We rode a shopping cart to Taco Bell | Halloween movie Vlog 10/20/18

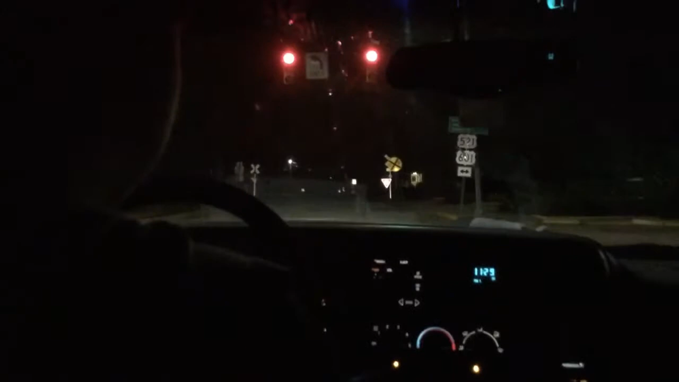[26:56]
Y'all, we in downtown Kershaw. Damn, it looks... Downtown is Main Street.